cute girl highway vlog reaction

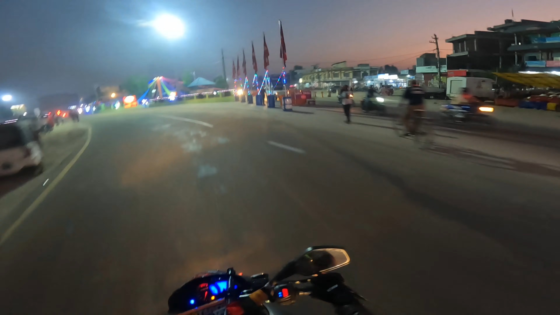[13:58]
ओ माई गड लुक एट दिस प्लेस गाइस यो ठाउँको नाम चाहिँ ढल्के भरे यहाँबाट तपाईँहरू दाहिने लाग्नुभयो भने चाहिँ जनकपुर पुग्नुहुन्छ है जनकपुरबाट ट्याक्कै रेल सेल चढेर आउन सक्नुहुन्छ